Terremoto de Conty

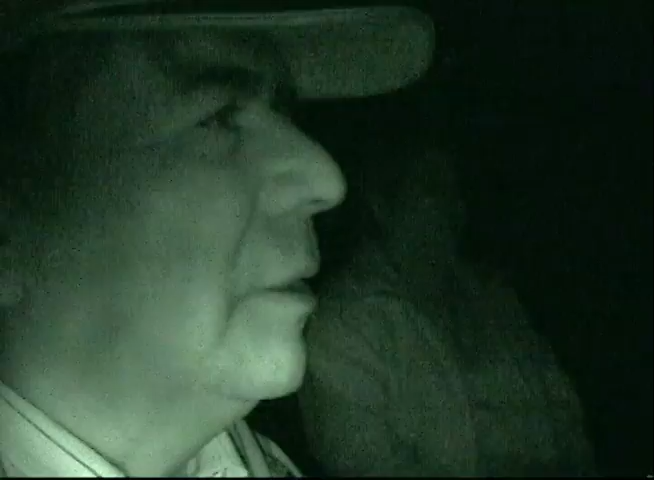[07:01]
Tenemos que turnarlo, hacer turno en la noche. ¡Quiero dormir! Y por eso que estamos también un poquito armados.
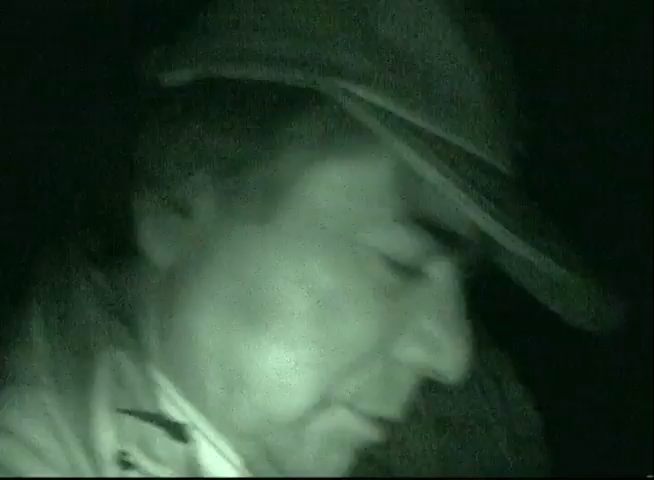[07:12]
Por aquí tenemos algo. Tenemos aquí un cortador de carne.
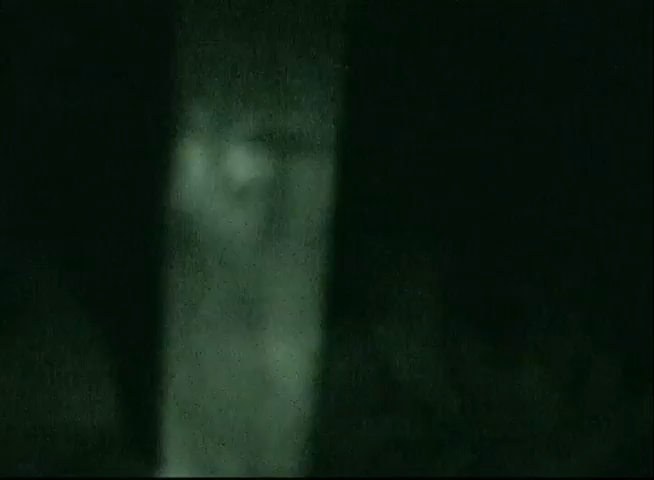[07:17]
Es para cortar la carne vacía. Un machetito que esto lo sirve para cortar árboles. Claro, también está, por ahí. Está chorreado ya porque ya sí.
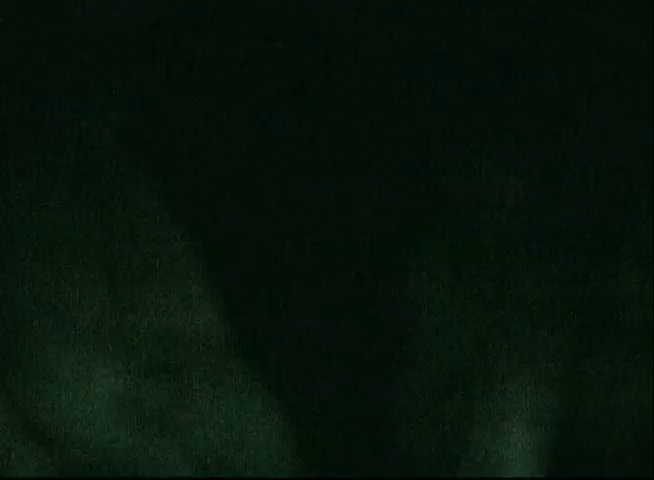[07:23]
Lo probamos ya. Sí, ya tiene algo por aquí. Ya lo probó el vecino con un viejito que pasó por aquí a portarse mal.
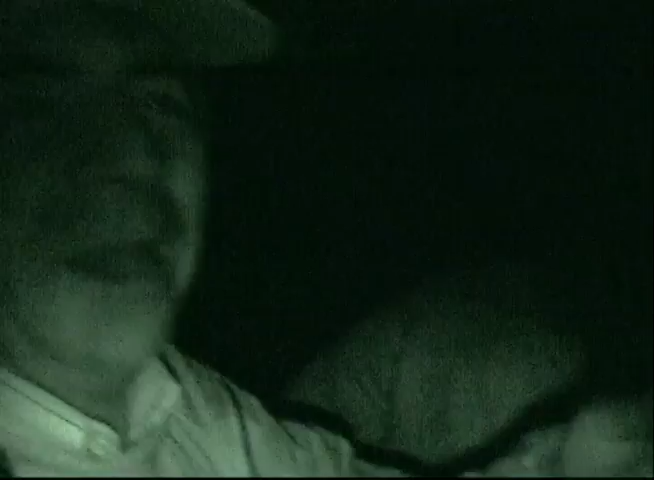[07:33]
El Boca Negra. Claro, el Boca Negra.
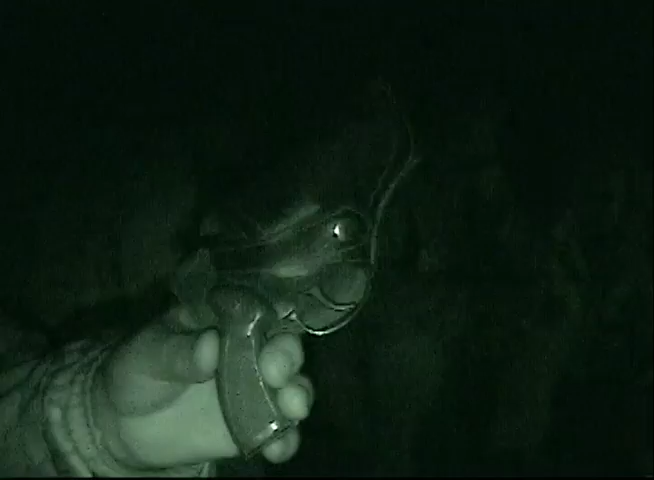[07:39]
Le llamábamos el taca-taca antes. Entonces, con esto estamos un poquito ahí.
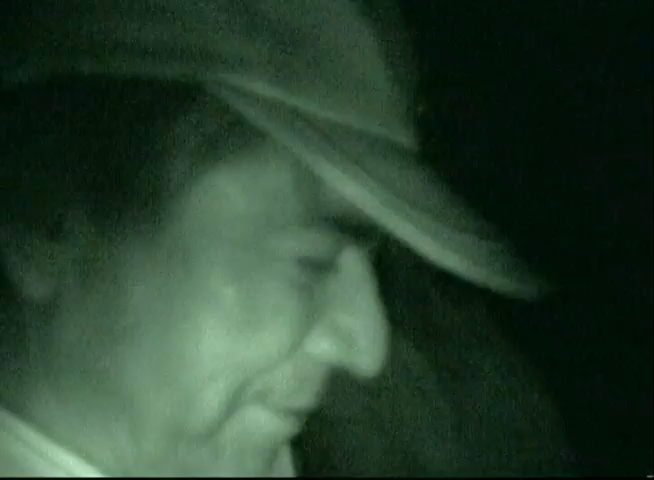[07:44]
Y aproveche el raspalo así lo saca, sí, el filo porque... y...